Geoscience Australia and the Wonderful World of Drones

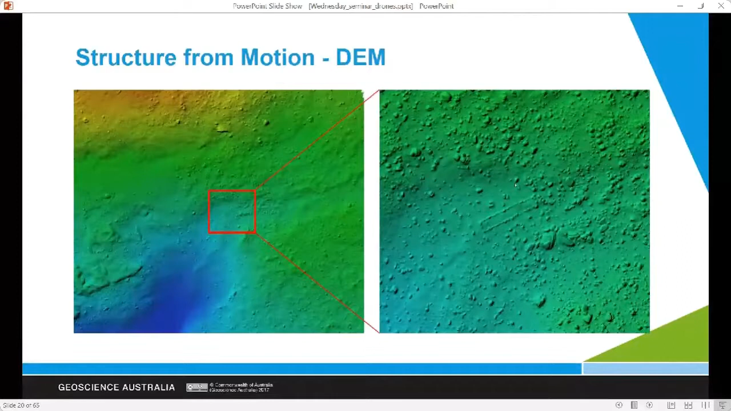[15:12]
And this is especially good over larger areas where we can get a sense of the shape of that landscape and start to predict where we think natural change might occur. There's actually some frost wedges there just to the left of that red box. And again, on the right, you can see that covered area and the slope and shape of that landscape. In terms of where we've got to and where to from here,
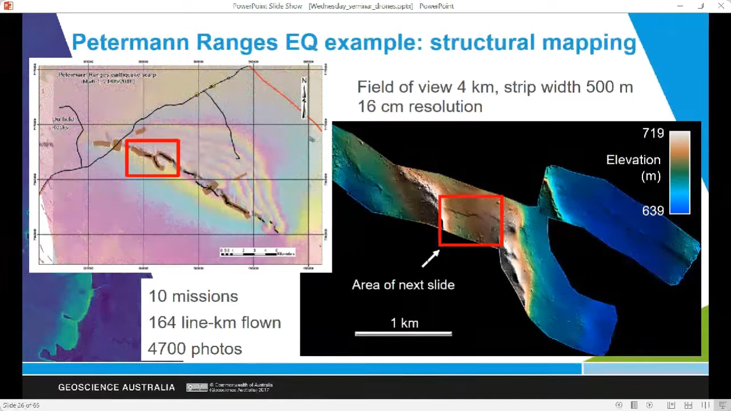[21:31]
And you can see that that model is about three kilometres across and the strips are 500 metres wide, rather. And you've got a very good representation of that surface deformation. And we were lucky in this case that it was a fairly flat pre-earthquake surface. So we can see the deformation envelope quite well. And you can keep on zooming into that surface.
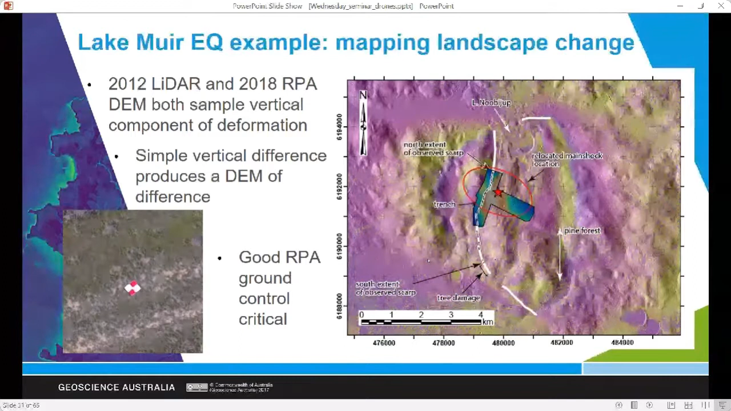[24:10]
So a deformation envelope which shows only the deformation or only the landscape change. And this is a bit noisy on the right-hand panel, I'm sorry, but I'll try and summarise. The blue lines in panel A and B are the line of sight deformation that the INSAR satellites are seeing, and that's a vector and so depends upon the angle between the slip vector of the earthquake and which way the satellite is going, whereas the drone is actually telling me a true vertical deformation, and that's the red line.
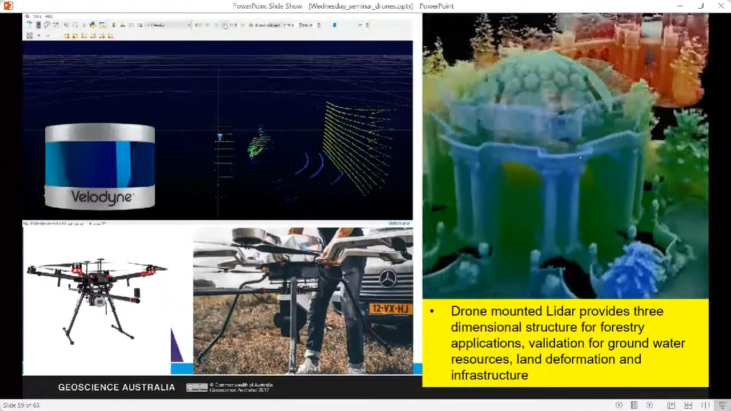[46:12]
So there's many, many different types of LIDAR systems and the one we have is fairly cheap and they can be, you know, four or five hundred thousand dollars. You can do some really good stuff with LIDAR. Things like these multi-spectral cameras that you can get from a company called Micasense.